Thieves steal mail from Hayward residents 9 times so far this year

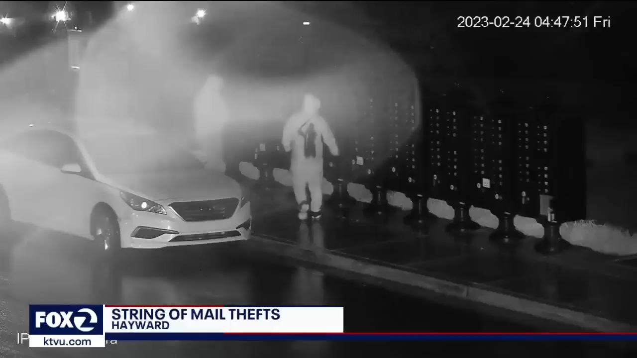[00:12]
One by one, the thieves open these banks of mailboxes, ransacking them of everything inside.
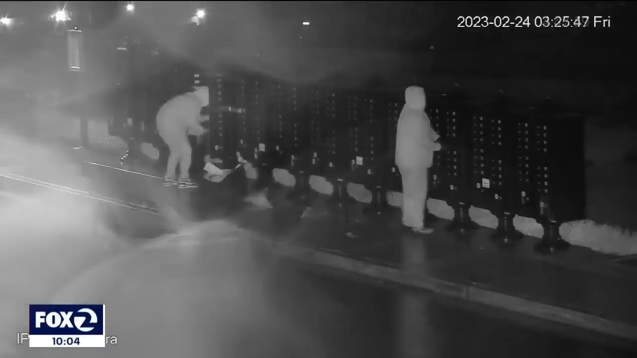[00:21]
They're so brazen, they don't even seem to be in a rush. There's been times where it's literally every night, sometimes multiple times a night. Residents here at the reserve subdivision in the Hayward Hills say
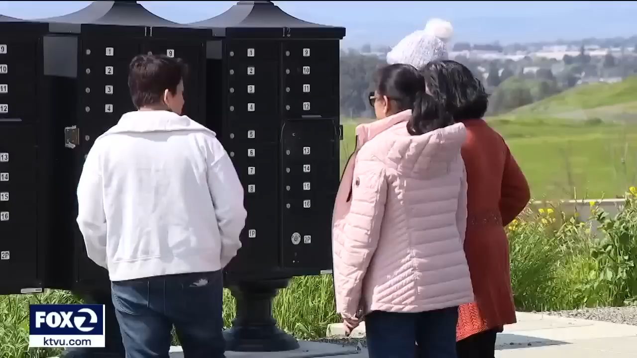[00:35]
they've gone from being frustrated to enraged. It's irritating, it's exhausting. We've reached out to the police, we've reached out to the mail department.
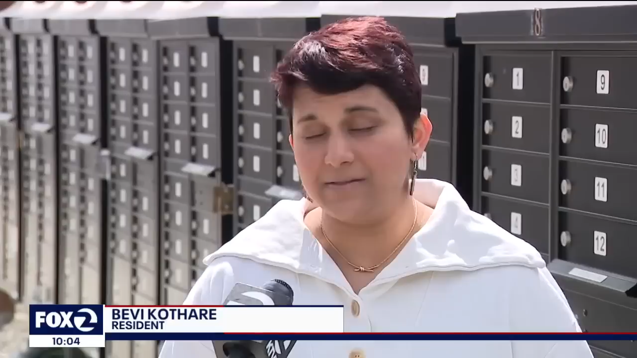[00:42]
There's just been no solution. Security cameras across the street show the criminals in action.
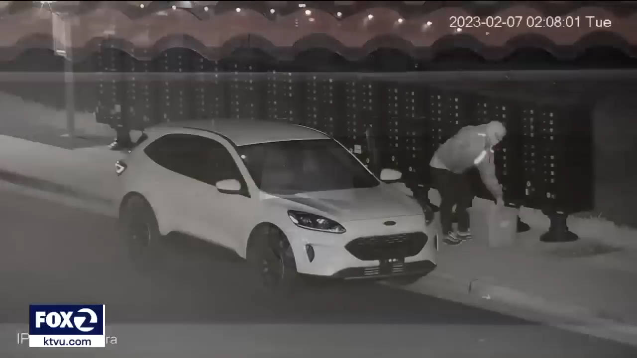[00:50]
Oftentimes they use a master key to open the cluster of boxes and take everything inside. Identities are being stolen, people's credit cards are being taken, the thieves are doing whatever they can.